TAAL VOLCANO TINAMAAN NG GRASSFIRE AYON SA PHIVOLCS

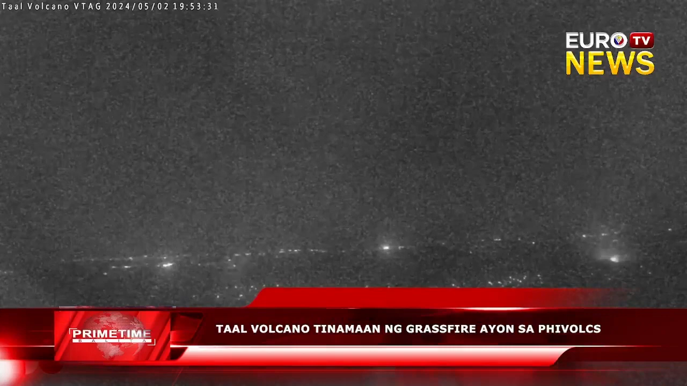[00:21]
Nabatid na nagsimula ang sunog dakong alas 6 pasado ng gabi sa paligid ng Binintiang Munti Observation Station ng GOST Feebox. Binigang din ang ahensya na ang grass fire ay madalas na nangyayari sa lugar na ito at ang isang katulad na kaganapan ay naitala noong nakaraang taon. Samantala ang footage na ipinose sa mga social media account ng Feebox ay